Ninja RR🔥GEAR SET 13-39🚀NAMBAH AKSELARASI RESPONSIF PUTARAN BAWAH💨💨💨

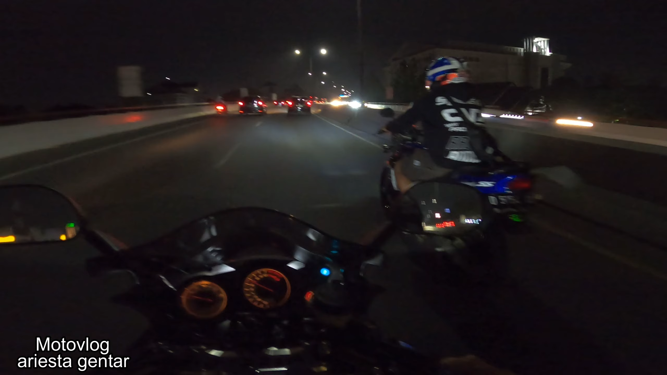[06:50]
Diajakin slow malah jengat-jengat anjir. Kacau emang. Pakai kolor woi, ingat woi. Enggak safety. Anginnya juga gede banget nih, hati-hati. Karena pengaruh banget angin kalau gede banget. Kiri-kiri, Bambang.